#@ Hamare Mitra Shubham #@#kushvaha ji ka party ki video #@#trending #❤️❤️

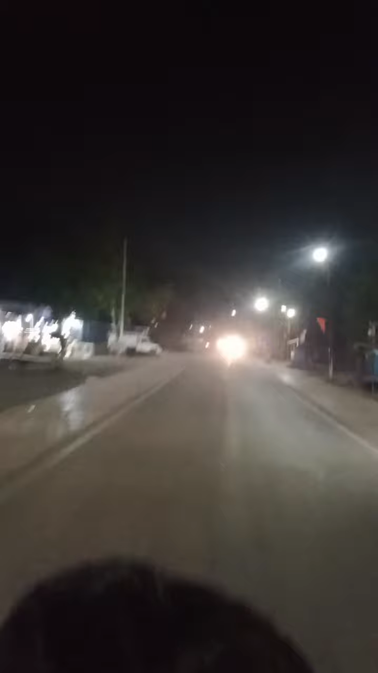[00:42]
यह देखए अब यहां पास संधीब भाई भी मिल गए हैं और उर्मलीय
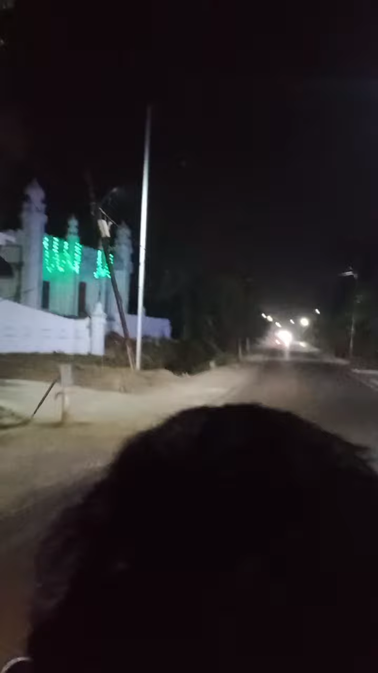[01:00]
जी किया गया है रोड का नजारा देख सकते हैं यहां यह देख सकते हैं महजीत है यह